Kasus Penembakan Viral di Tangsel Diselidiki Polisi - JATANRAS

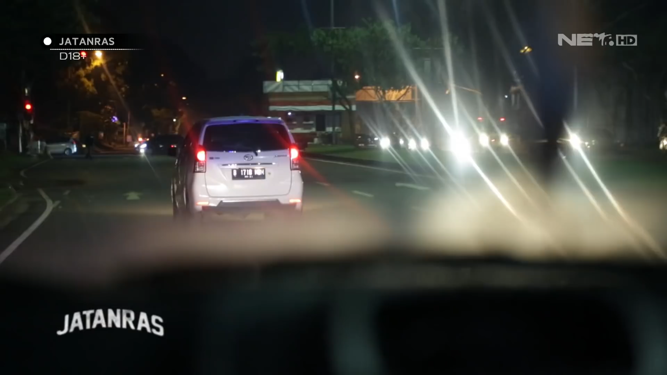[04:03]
Gimana bang? Berarti yang melintas di kita tadi ya, mobilnya?
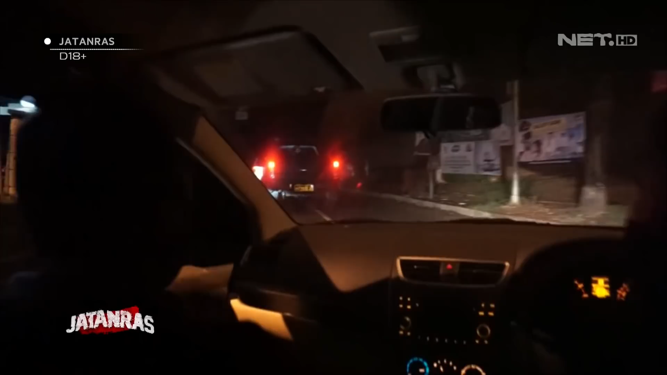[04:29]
Halo, itu yang mobil putih, tolong dipantau terus ya. Jangan sampai lolos.
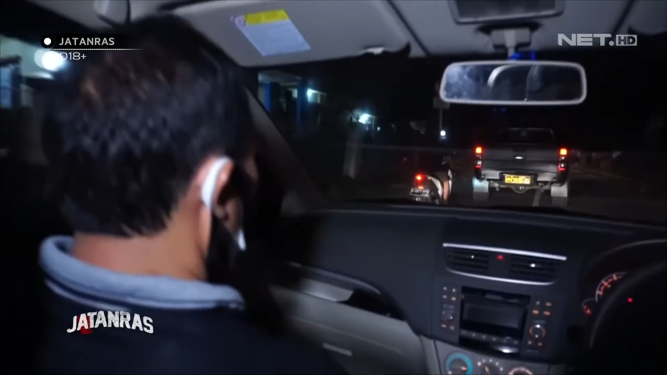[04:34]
Pak Panit, tolong jangan sampai lolos, Pak. Itu dengan ciri-ciri yang memang sudah kita analisa itu. Katim unit driver.
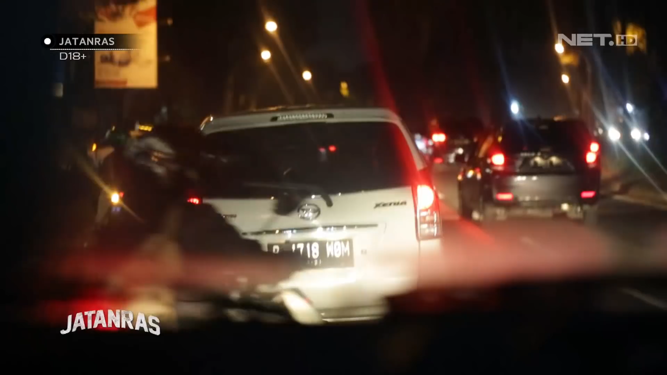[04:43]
Itu informasi cepu A1, mobil yang depan kalian dibuntut, jangan di stop di jalan.